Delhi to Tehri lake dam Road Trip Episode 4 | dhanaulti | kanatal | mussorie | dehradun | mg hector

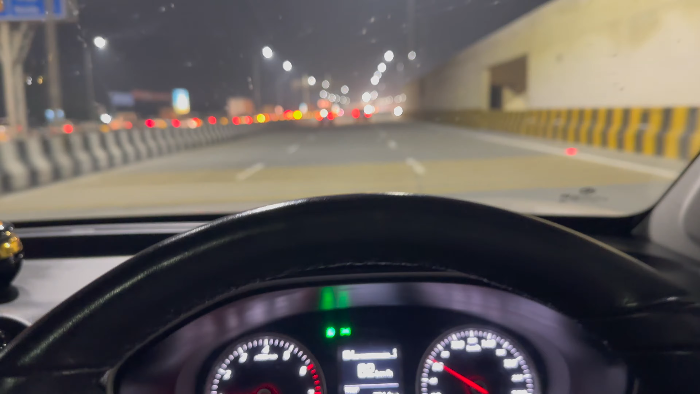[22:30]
यह जए पुछ गया है हम काजियाबाद और टाइम हो रहा है आट बचके पंदरा मिनट तो वहां से निकले दे घरगों से वो टाइम मैंने आपको पहली दिखा दिया थो इतना टाइम लगा हमको यहां तक बहुतने में पाकी हमने पीछ में दस-फंदा मिनट का ब्रेक लिए तो अब फाइनली स्पीड में निखाँगा क्योंकि यह चैनल बच्चे भी देखते हैं
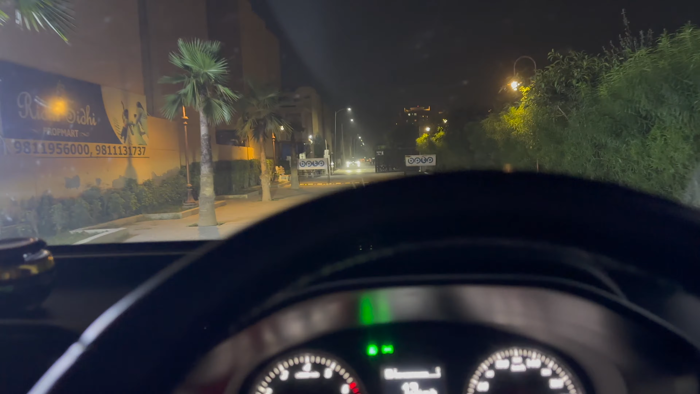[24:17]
तो जी फाइनली पहुच गया है हम अपने घर ये है हमारी एंट्रेंस और सापे से आ रही है काडी तो जी फाइनली पहुच गया है और टाइम हो रहा है